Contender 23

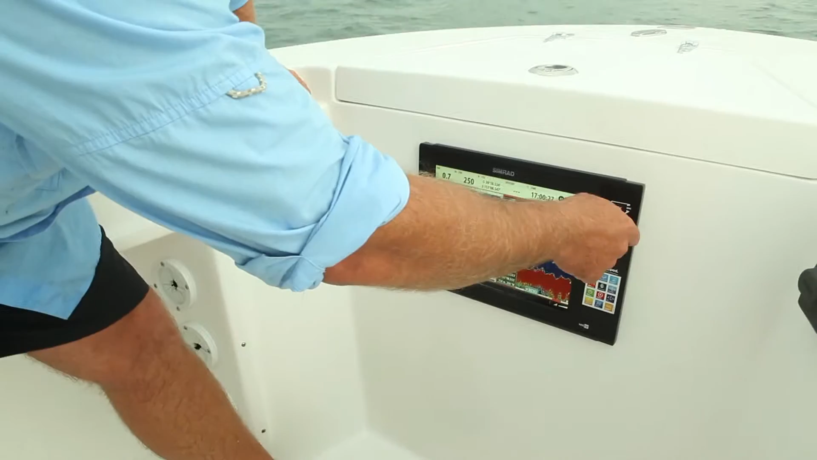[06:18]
zoom in and out on our platform, do what you want to do.
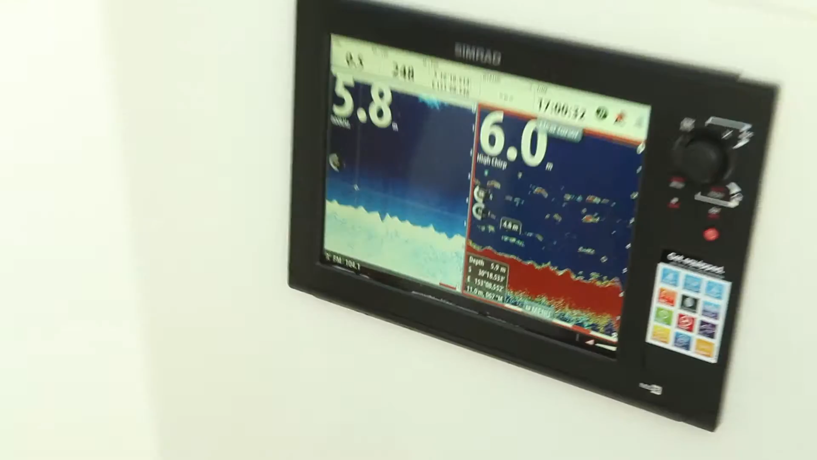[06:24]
Pretty handy features, these touchscreen units. Do some simple things like marking waypoints at the click of a finger,
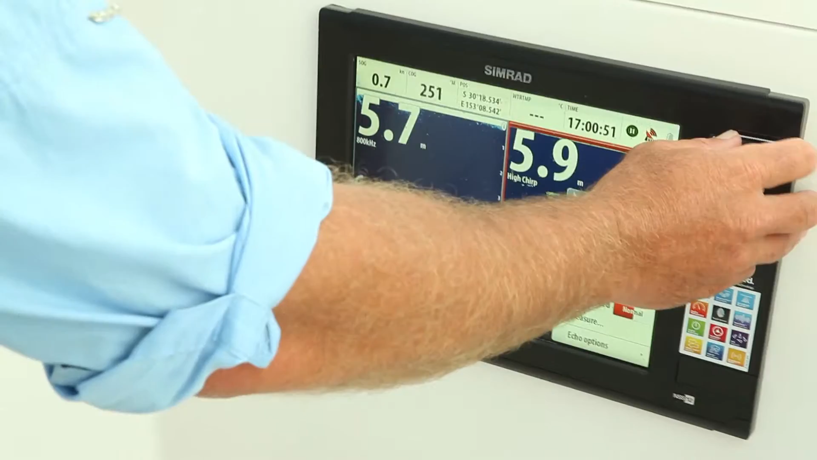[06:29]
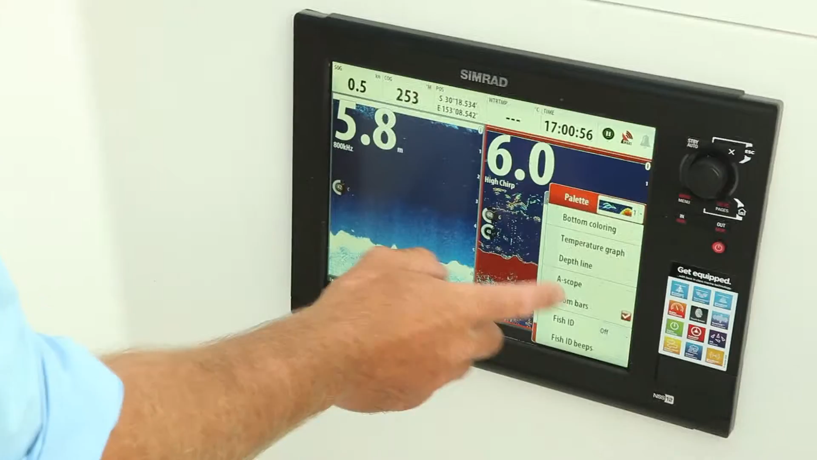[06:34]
You can run through all of your echo options, your temperature graphs, if you want to run them on your sounder, your depth lines, all at the click of a finger.